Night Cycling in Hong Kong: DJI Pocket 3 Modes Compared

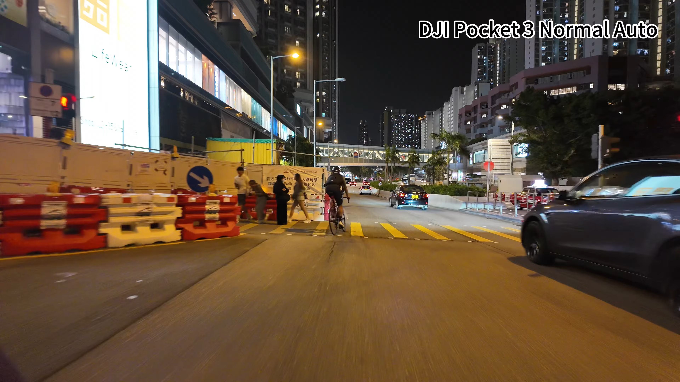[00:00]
Hello and welcome back to my channel. Today, we are doing something a bit different. There are many reviews out there for DJI Pocket 3, but tonight, we're putting our own spin on it. I've mounted the DJI Pocket 3 on my chest, and I'm taking you on a bicycle ride around Hong Kong at night.
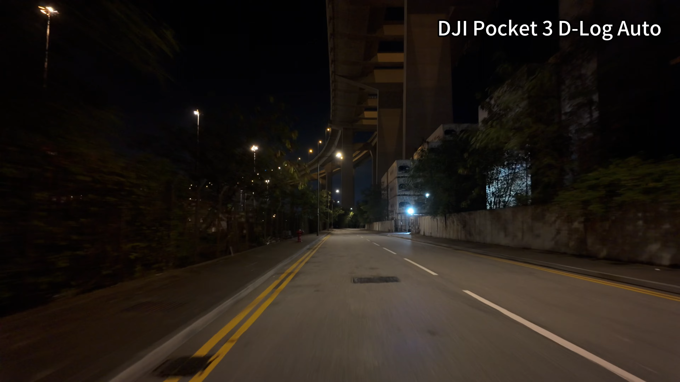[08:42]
As we continue our ride, I invite you to observe the differences in color depth, dynamic range, and detail between the normal mod and the D-Log 10-bit mod.